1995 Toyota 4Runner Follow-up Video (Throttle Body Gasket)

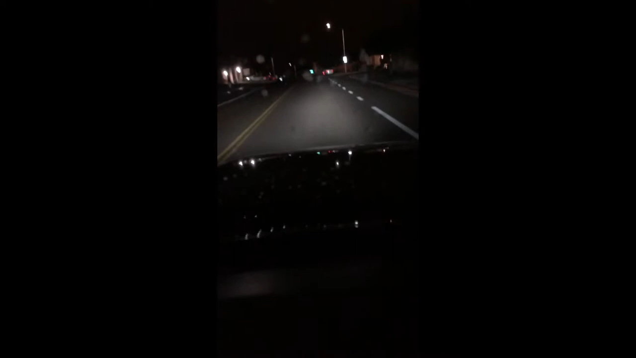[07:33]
It is kind of raining a little bit. That's all right. It's not that bad.